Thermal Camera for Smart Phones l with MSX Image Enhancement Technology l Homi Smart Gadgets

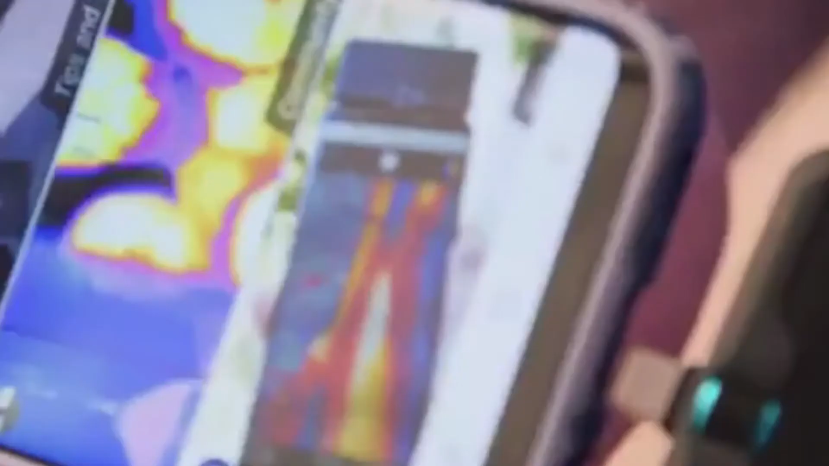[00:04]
Hi, I'm Jason Cameron, licensed contractor and television host,
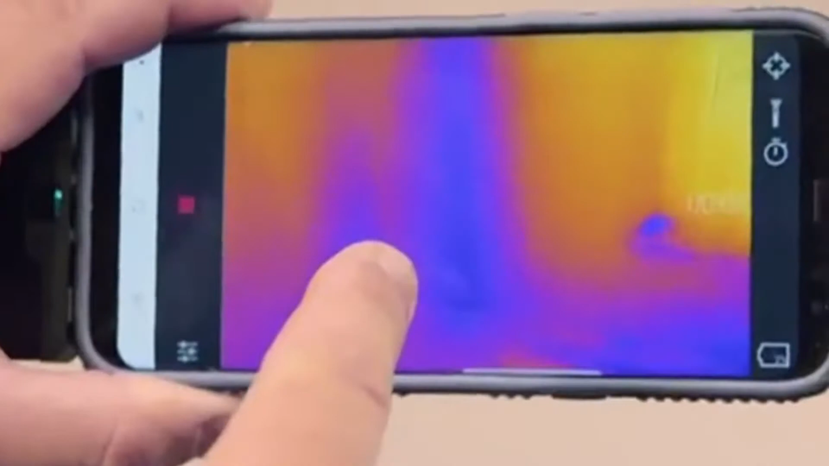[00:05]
and I want to talk to you about one of my favorite tools,
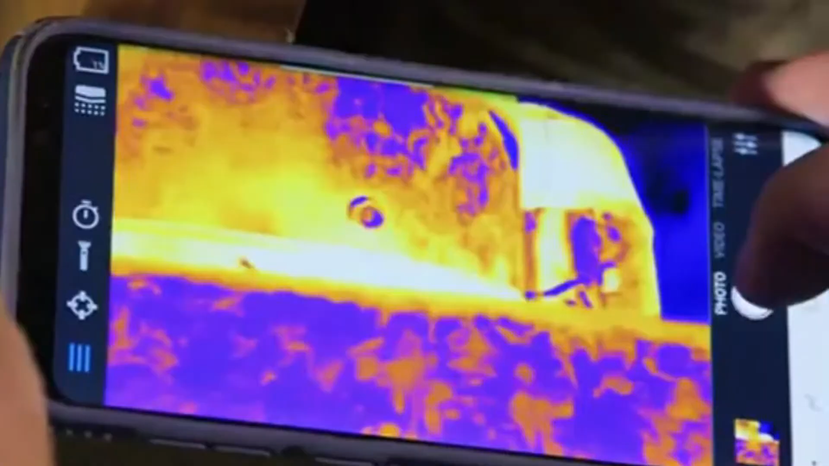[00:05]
and that's the FLIR One Pro Thermal Imager.
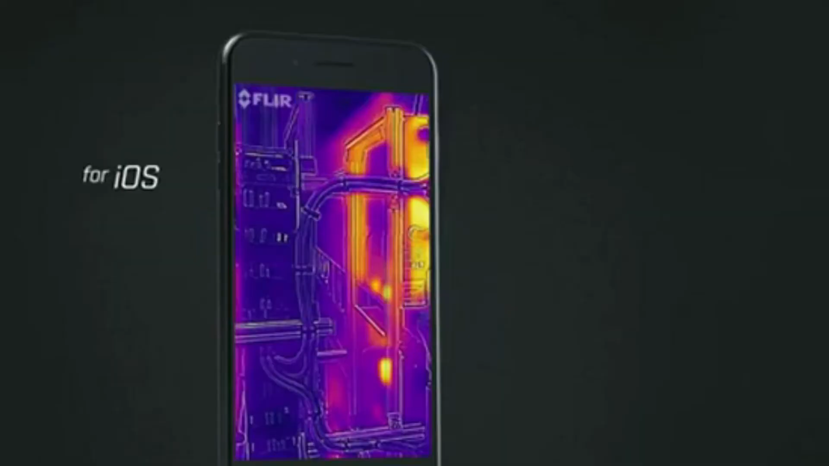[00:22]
And whether you have an iOS or an Android, it works with either one.
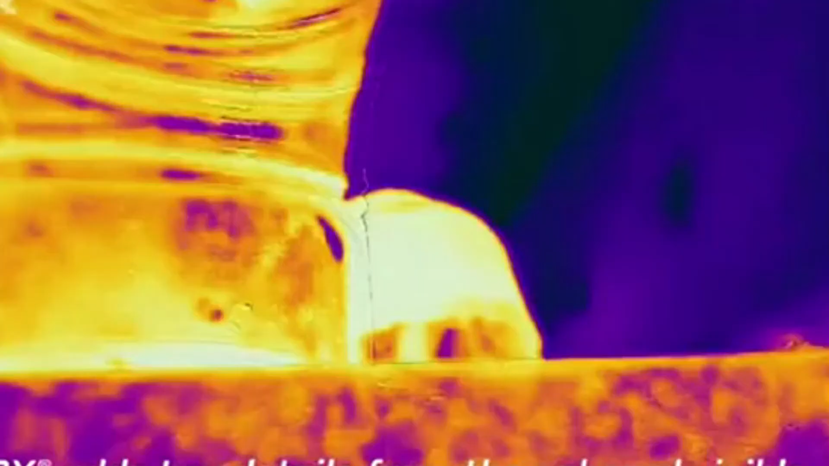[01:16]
which is where they overlay the visual image with the thermal image, which gives you a really crisp picture of what you're looking at.
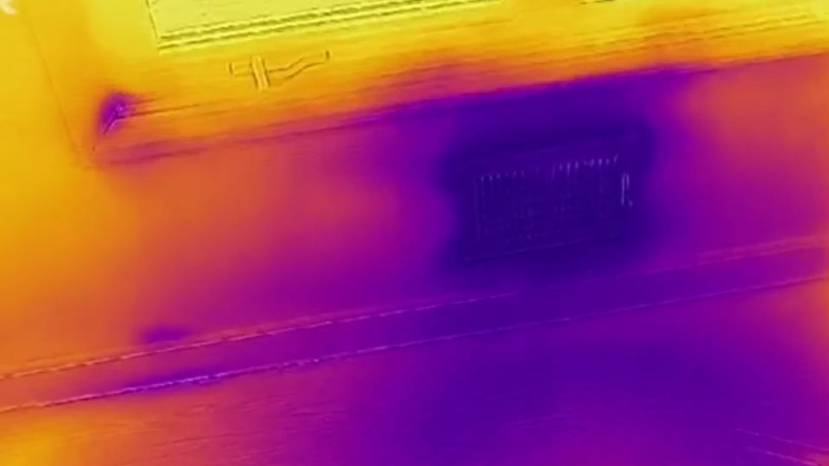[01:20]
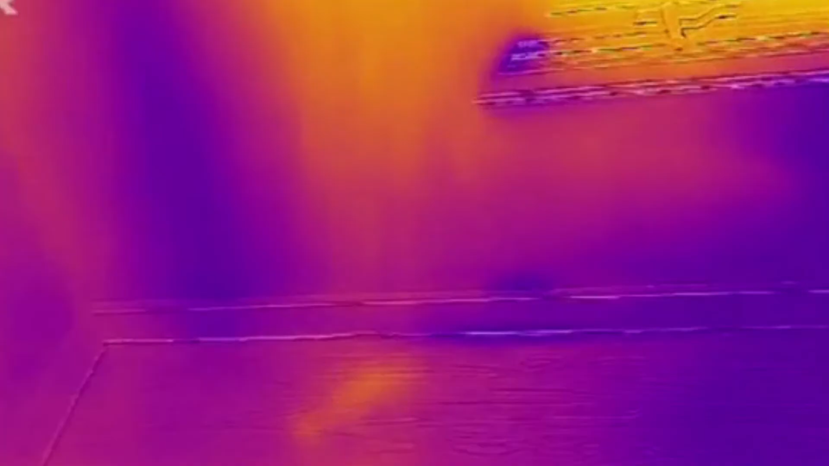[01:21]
And that's really cool.
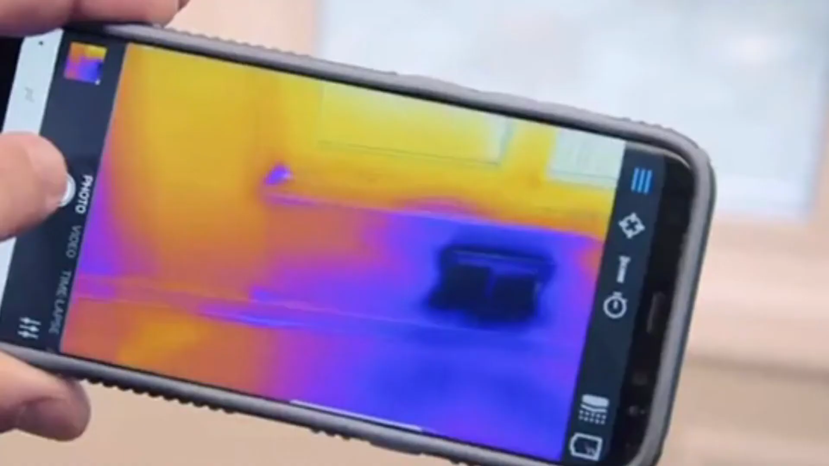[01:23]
It's got video and photo capability, and you can document everything that you're doing and have it on your phone.